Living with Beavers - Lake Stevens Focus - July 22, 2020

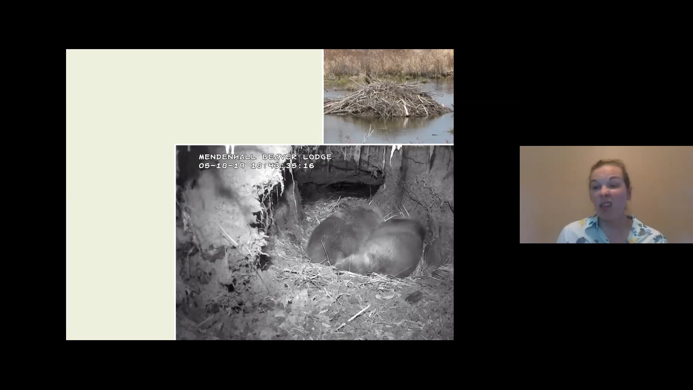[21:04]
And beavers are primarily nocturnal. So often I would tune in during the day and see the beavers just cuddled up and sleeping or, you know, twitching, dreaming. And so they are living inside of this beautiful little dry chamber inside of one of these big lodges in the middle of a pond. And beavers do live in family groups.